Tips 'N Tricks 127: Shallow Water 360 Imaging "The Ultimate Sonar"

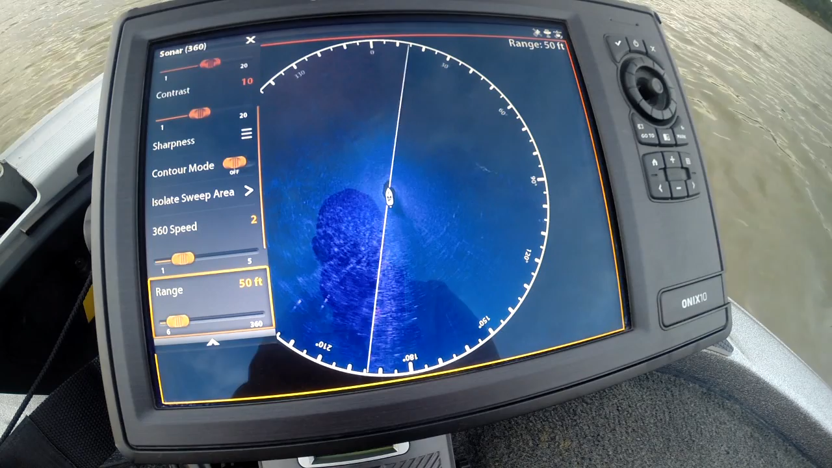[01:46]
The smaller you have the range the larger the detail. 50 foot is going to be a pretty long cast for shallow water. The other thing that I like to do is come down here to display mode. With shallow water I'm probably only going to be focusing
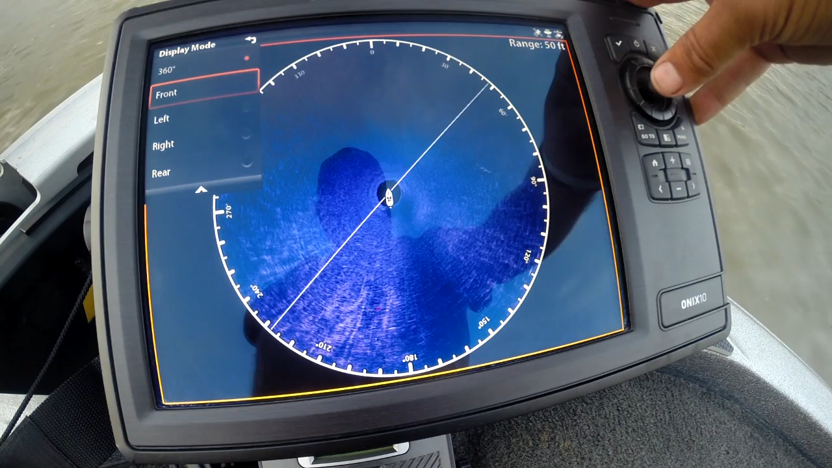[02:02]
on the front so I'm going to come down here focus my efforts to the front. That way I'm not worried about the data behind it. It's going to give me 90 degrees. It's going to be straight right and left with the trolling motor. This is going to all be behind the trolling motor. Typically you're going to be casting in front of the boat out to the sides.
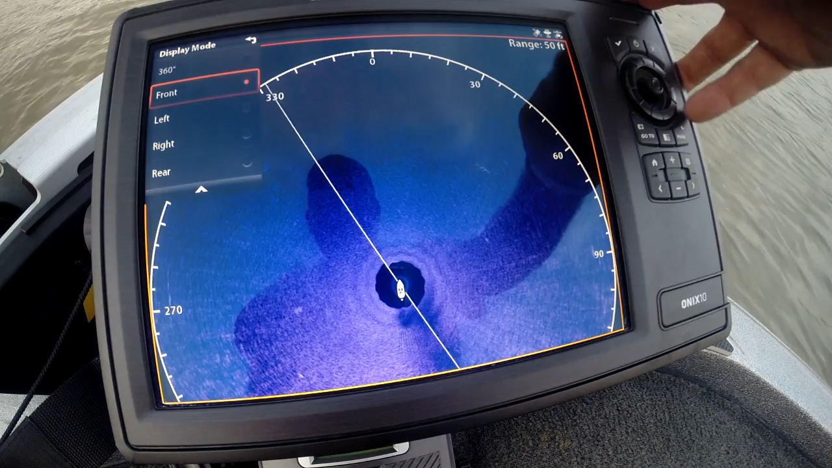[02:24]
That gives me plenty of area to do that. Just hit exit and we're going to start here.
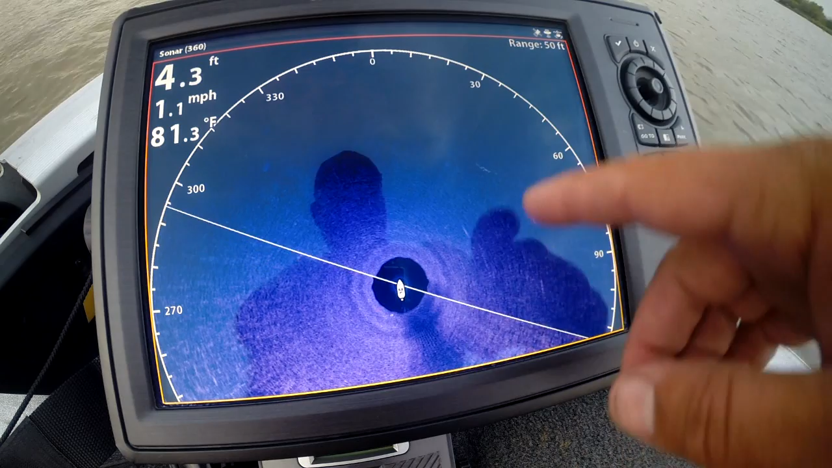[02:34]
On screen: depth 4.3 ft, water 81.3°F, speed 1.1 mph
You can see we're picking up a couple fish over here. Pretty much factory defaults as far as sensitivity, contrast control. Look at that log next to that stump there. Would you have seen that in 2D sonar? No. Look at all those stumps in front of us.
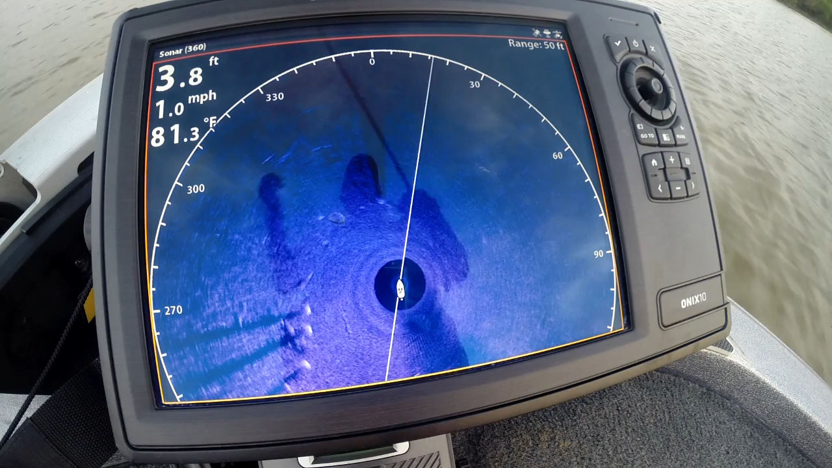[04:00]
On screen: depth 3.8 ft, water 81.3°F, speed 1.0 mph
The stumps would be a lot smaller, fish behind it, that type of stuff. There's one dead straight ahead of us. That's the one I think I'm hung up on. It's actually a double tree. You can see the main one to the right, the other one to the left. Look at that bank ahead of us.
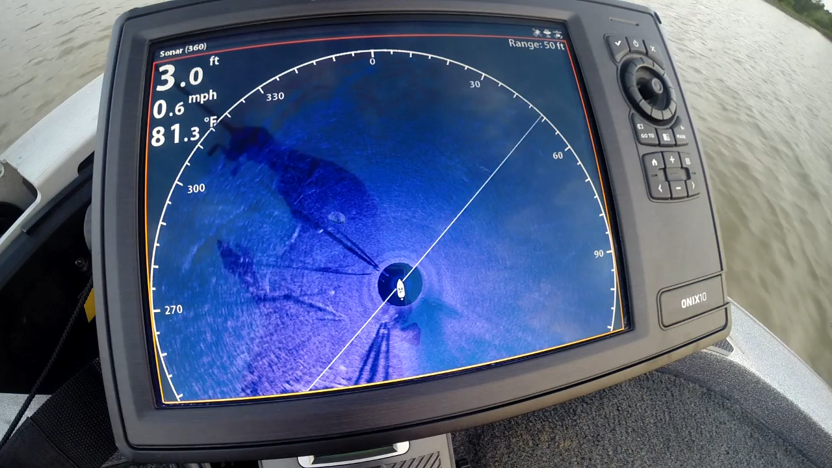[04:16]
On screen: depth 3.0 ft, water 81.3°F, speed 0.6 mph
Three foot of water looking 150 foot in every direction.
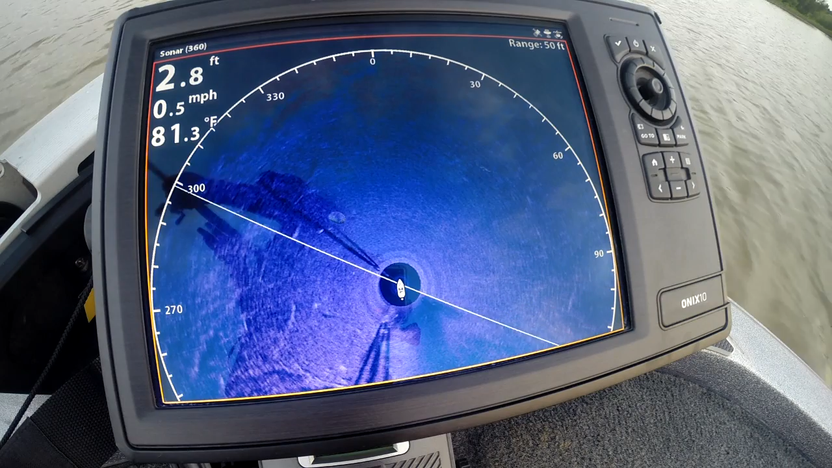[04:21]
On screen: depth 2.8 ft, water 81.3°F, speed 0.5 mph
Actually what we've come up on is a little road bed. You see how the road is? We're just going to turn down that road bed, see if there's anything on it today.
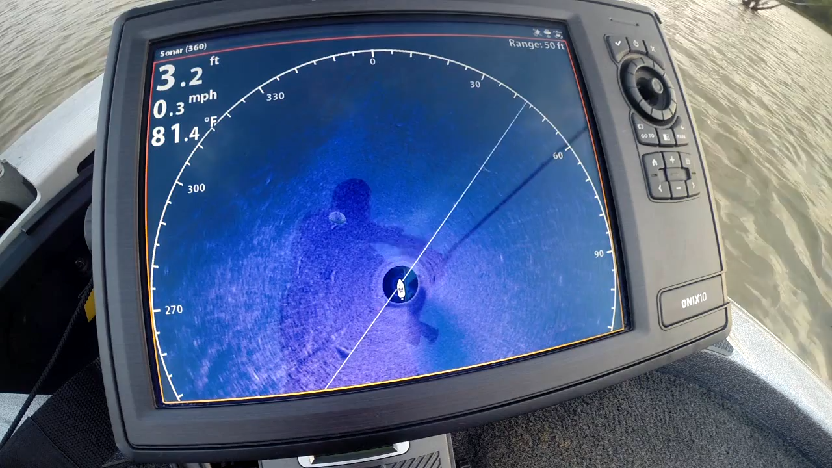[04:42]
On screen: depth 3.2 ft, water 81.4°F, speed 0.3 mph
Some of this stuff is vertical. It is above water. I mean it's seeable. But the thing is, is what is not seeable? That's the critical part. Every angler is going to come in and fish the visible stuff. But anglers with 360 are going to be able to fish the stuff that is not seen above the water.
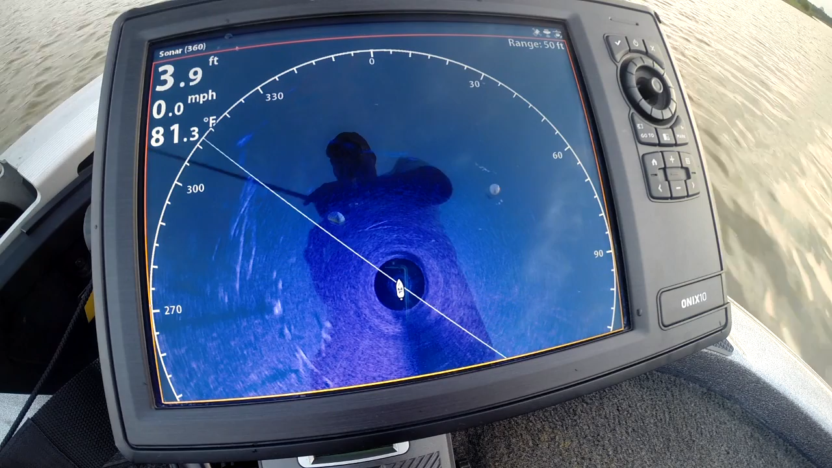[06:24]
On screen: depth 3.9 ft, water 81.3°F, speed 0.0 mph
If it changes and we're tallying down, there's only one thing it can be and that's fish. Look down there at the bottom. That changed just a little bit. We had a few little fishies down there at the bottom. We've got a log straight in front of us on top of the road.
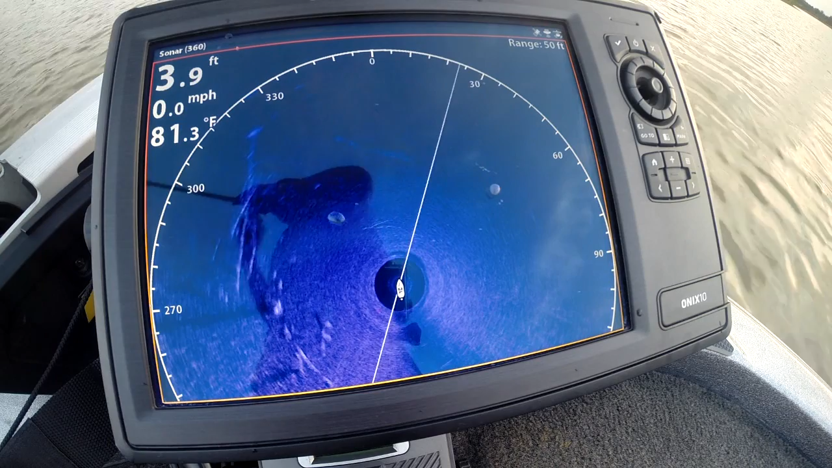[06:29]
On screen: depth 3.9 ft, water 81.3°F, speed 0.0 mph
We're watching this in four foot of water. Not forty, four. 2D, 200 kilohertz sonar, 20 degree cone. We'd be looking at a third of depth.
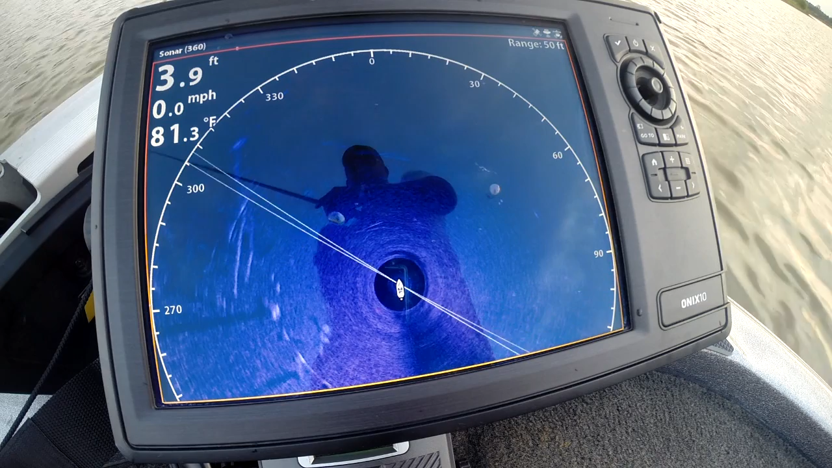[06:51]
On screen: depth 3.9 ft, water 81.3°F, speed 0.0 mph
You're going to look at about a foot and a third, about 18 inches of total water color coverage. Is that going to be useful for you? Basically, if that's all you're using, you might as well use the cheapest Pranamax unit because that's all you need. Because you're just looking below you. But with 360, we were looking away from it.